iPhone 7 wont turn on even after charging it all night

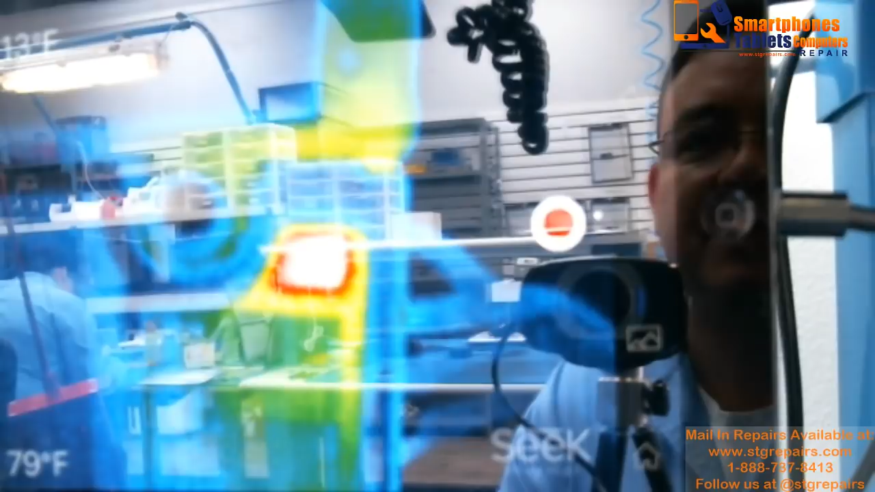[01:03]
this is the trash okay the tractor
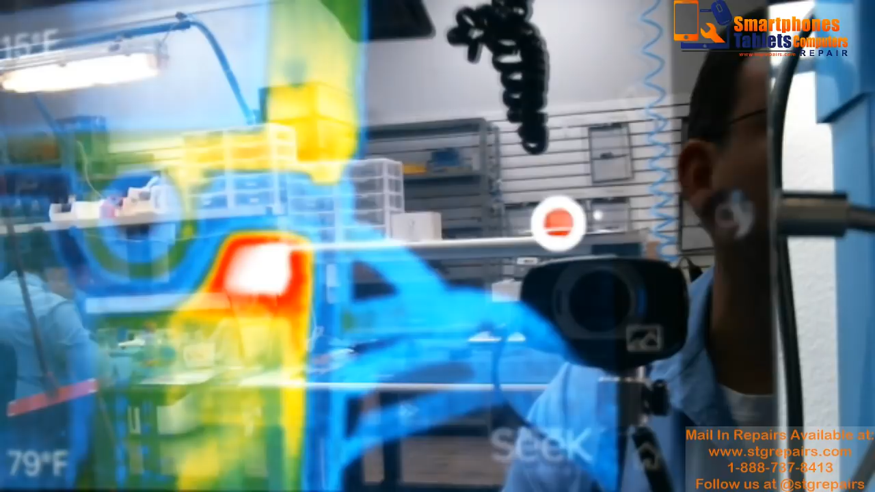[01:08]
On screen: scale bottom 79°F
is getting hot so we have it there now we are going to put it in
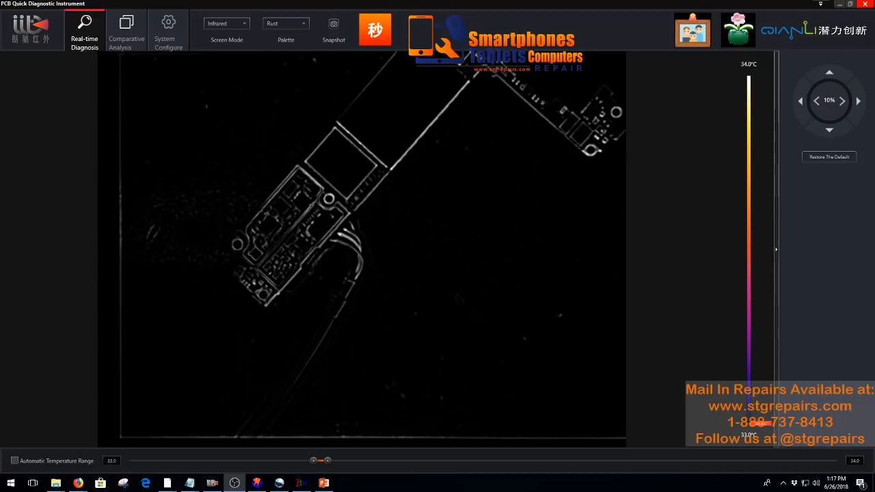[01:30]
and you can see the tractor is
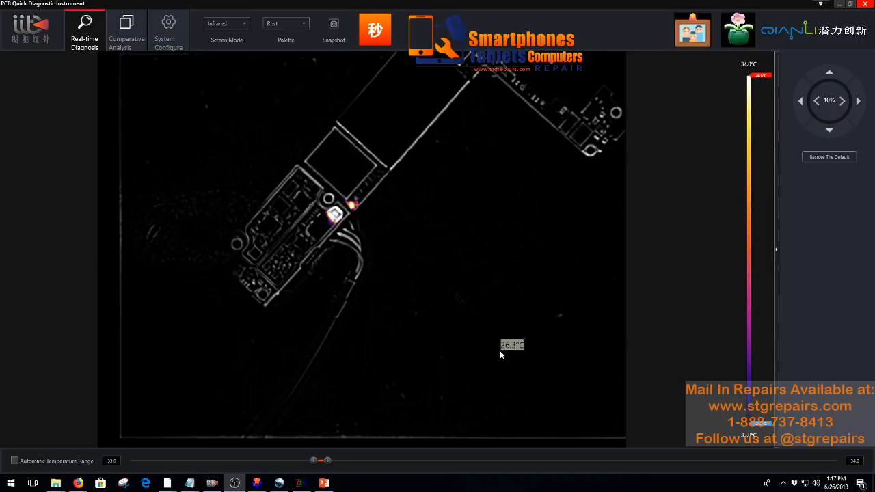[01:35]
getting hot okay this case was very easy to the tractor to check to